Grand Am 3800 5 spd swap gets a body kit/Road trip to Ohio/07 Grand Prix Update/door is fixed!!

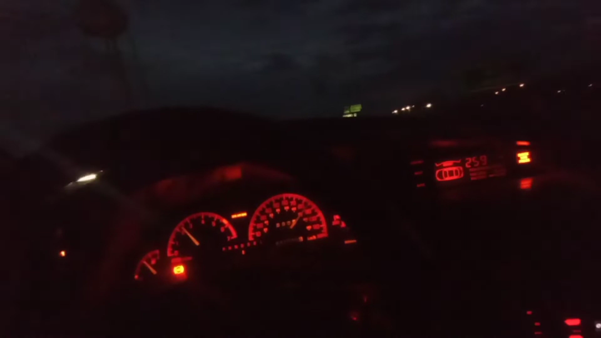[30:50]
so i'm just cruising along i'm running 80 i got 256 miles left